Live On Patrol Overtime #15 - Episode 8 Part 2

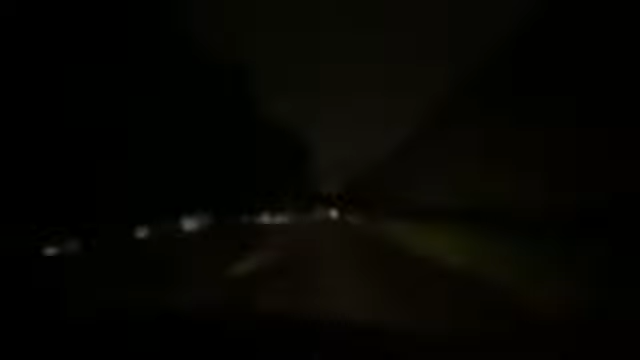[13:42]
Sorry about this rain. We'll try to keep you entertained with our voices, because it's really hard to see out there. 224. I forgot to turn my sprinklers off. Your what? Sprinklers. Oh. Be advised.
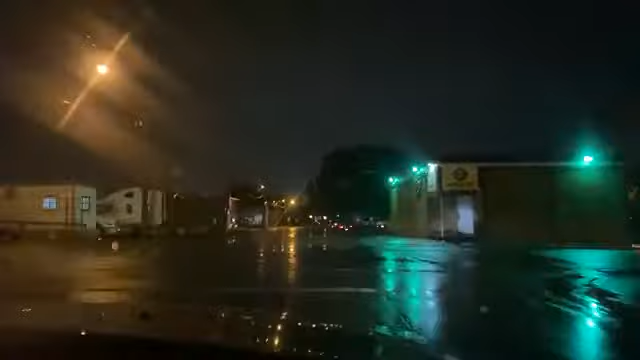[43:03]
and. So, if they're going to hook up with any friends at all, it would be down there. We just turned south on Jackson from Akron, crossing over Pennsylvania right now. Yeah. Those two bars at the corner of Jackson and Akron. Classics. Back shortly after I came on,
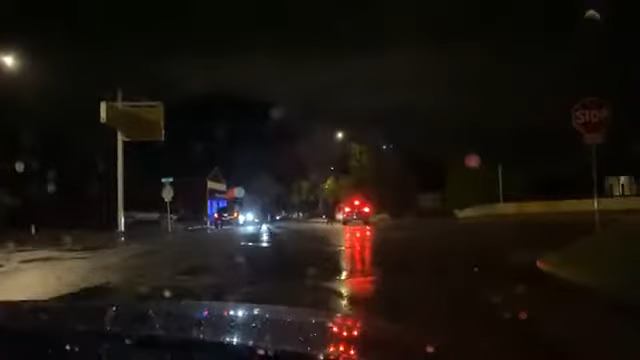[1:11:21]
I don't know what the hell's going on here yet, but two vehicles made threats are parked outside. Threats made by a black male in his 30s. We'll pull up. We'll see if these guys can tell us what the heck is going on.
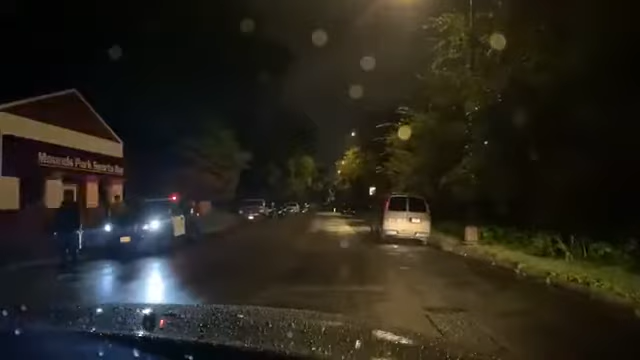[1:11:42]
I just want to say those hats are very stylish. Those hats. We haven't seen any hats for a while out here, huh?
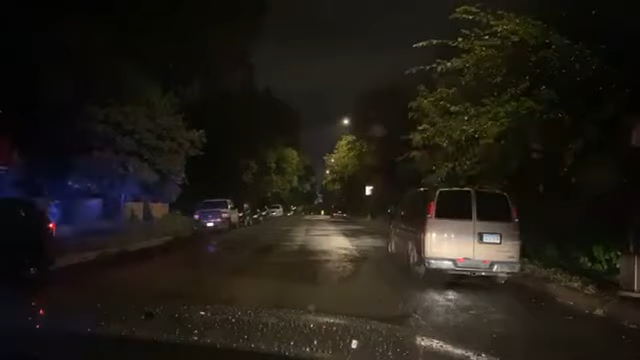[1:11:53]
I have the specs on. It just keeps the rain off. That's good. That's why I always had to wear mine. Don't say anything about the Chiefs because you're on live right now. So, you know. we're live all the way to it. We were here several times. What happened this time? Stan said that they bounced a couple people out. Yep. People were outside, said that they were going to shoot up the place, or they had some guns out here. There wasn't an Acura scene here, was there?
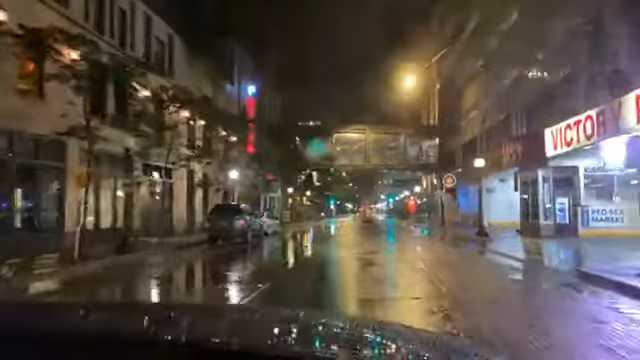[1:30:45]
He's yelling at the guy behind us to put his headlights on.
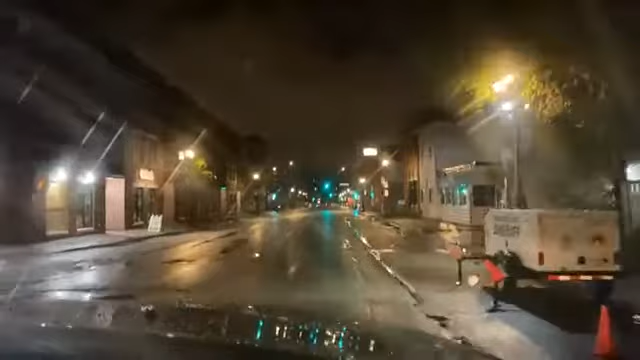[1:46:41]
Potential victims left on the street. Right? Yeah, the proverbial, you could shoot a cannon down the street and not hit a thing tonight.
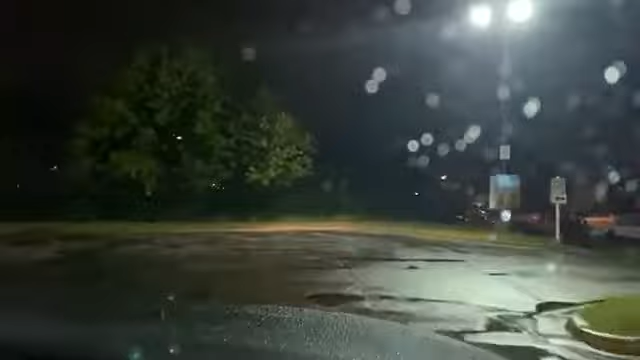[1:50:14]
Well, we should just... This is a lot of drug sales go on here.